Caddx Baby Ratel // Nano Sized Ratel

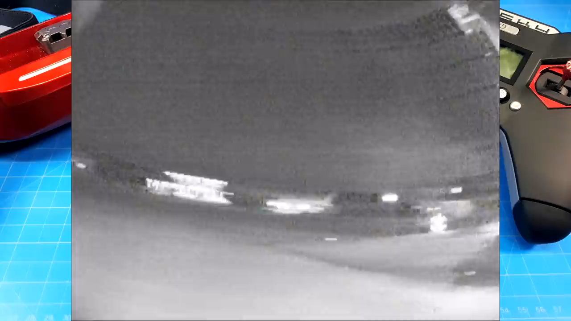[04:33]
When I look at this tree over here, notice that when I get the tree kind of in the picture and then I move it, the tree image slightly kind of smears with the movement. That was something that caught my eye in the goggles. It might be a little bit hard to pick up if you're watching it in, say, a bright room or something of that nature. Here I'm just jumping into the settings to show you what I have things set to.